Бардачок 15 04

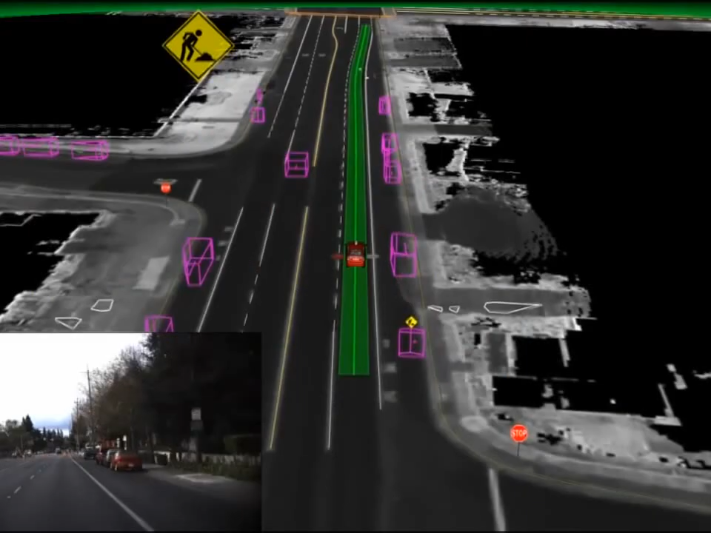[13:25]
Во время движения робомобиль следит за своим положением в пространстве с помощью GPS-навигации,
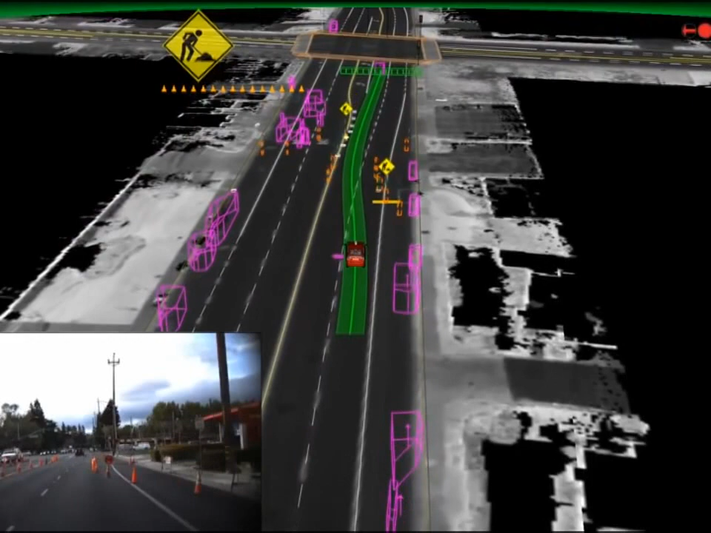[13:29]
а также использует высокодетализированные карты местности.
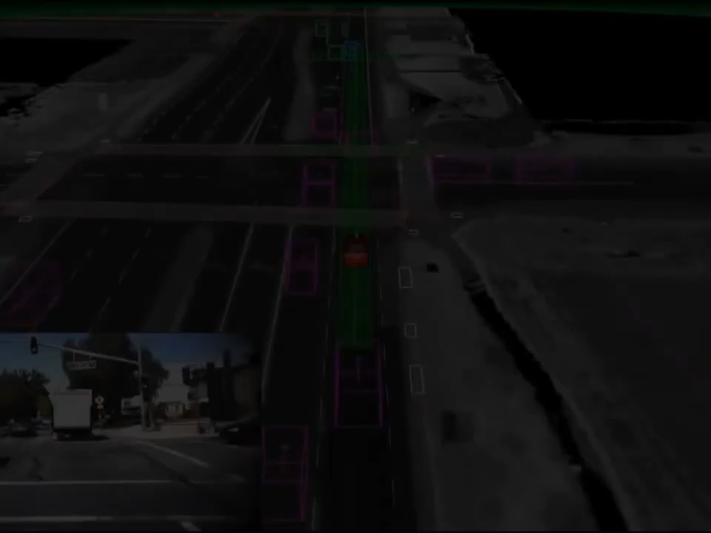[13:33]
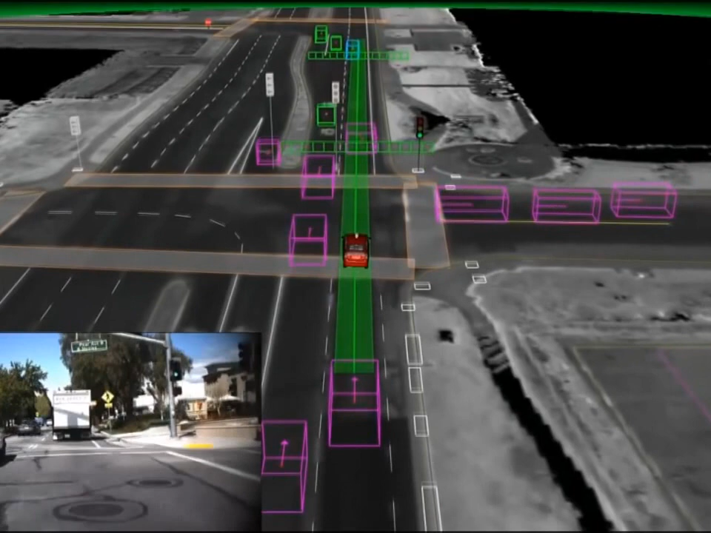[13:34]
За дорожной обстановкой роботу помогают следить датчики, рисующую картину окружающего мира с помощью лазеров, микроволн, инфракрасных камер. По словам создателей беспилотных авто, их машина видит гораздо больше, чем обычный человек за рулем.
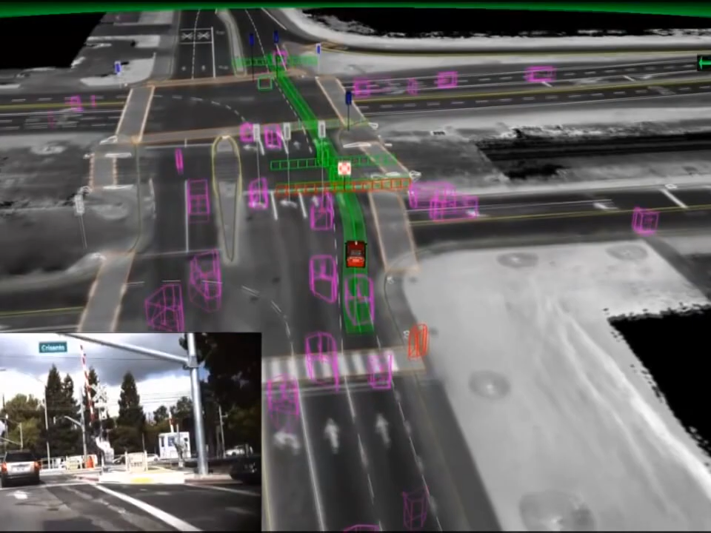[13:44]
И после всего этого трагический случай на дороге. Автономный автомобиль сбил пешехода. Ну, скажу честно, случаем это могут назвать только американцы. В наших краях это не случай.
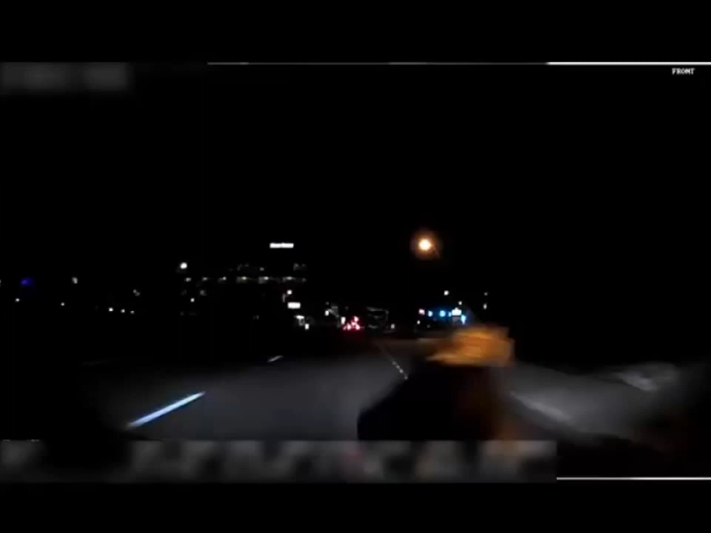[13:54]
Случаем у нас, пожалуй, можно назвать аналогичную дорожную ситуацию, при которой пешеход уцелеет. Обратите внимание, на обнародованных полиции съемках камеры робомобиля четко видно, как человек выходит из темноты на дорогу. Его ноги появляются в поле зрения камеры за 15 метров от машины. При скорости около 40 км в час робот попросту не успел отреагировать на внезапное препятствие. Со всеми своими лазерами и радарами. Что уж тут говорить о человеке. Время реакции реального живого водителя в таких условиях примерно полторы секунды.
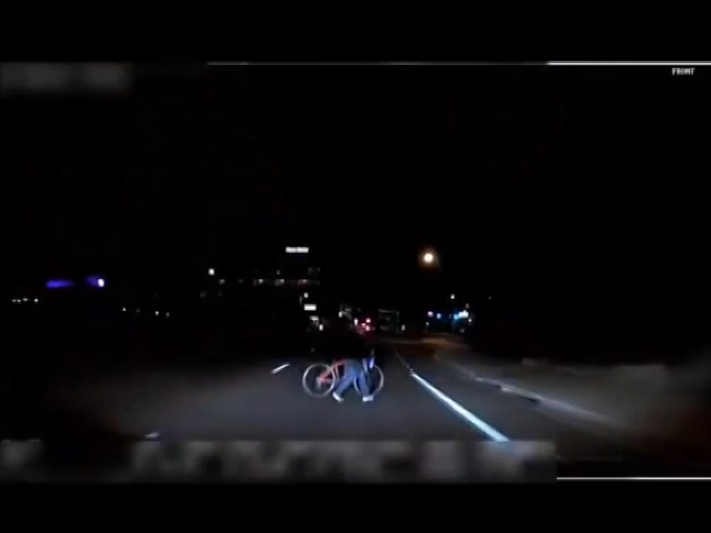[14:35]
Водитель-человек даже тормоз нажать не успеет. Что отлично продемонстрировало запись.
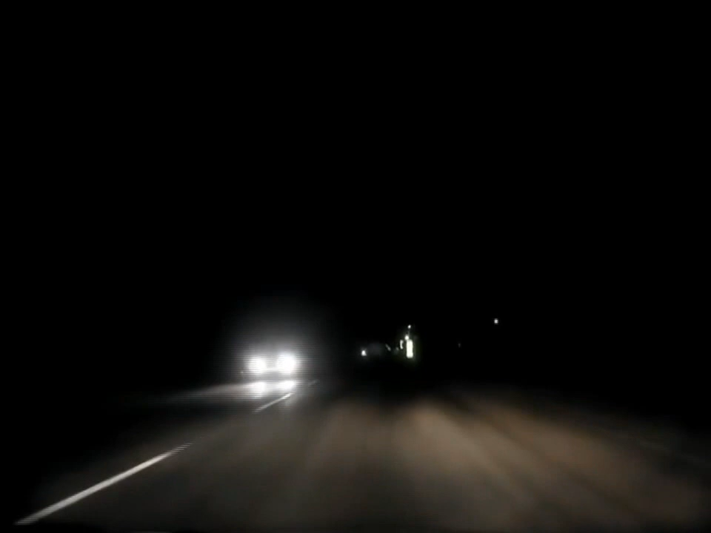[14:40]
Наши люди, выходя на несвещенную дорогу, почему-то абсолютно уверены, что у водителей глаза на октавизоры и реакция мангуста. Вот как донести до ума пешеходов, что если они ночью видят машину, то это абсолютно не значит, что водитель видит их.